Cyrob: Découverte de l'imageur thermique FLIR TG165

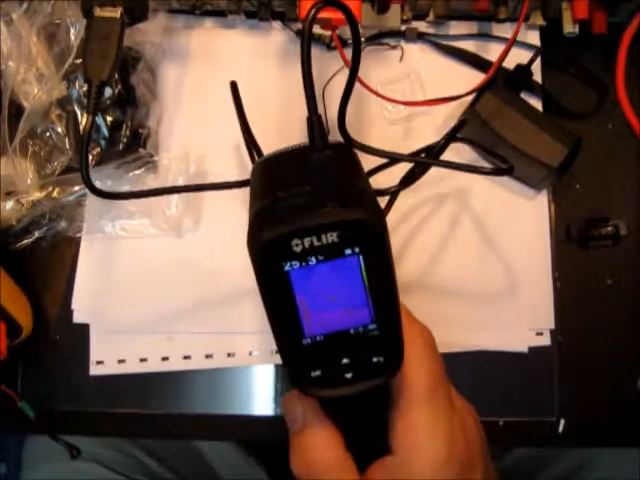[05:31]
l'écran qui se met en route et ça y est on voilà par exemple on voit bien l'image thermique
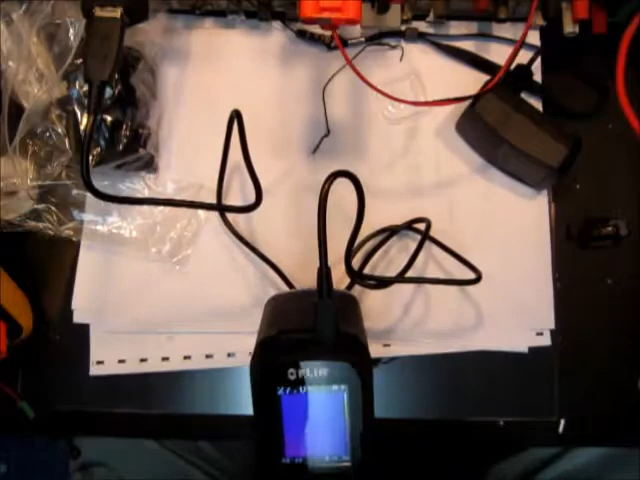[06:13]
sachant que c'est bien expliqué dans la doc selon ce qu'on mesure on peut éventuellement y faire une correction sinon ça fait des petites erreurs de mesure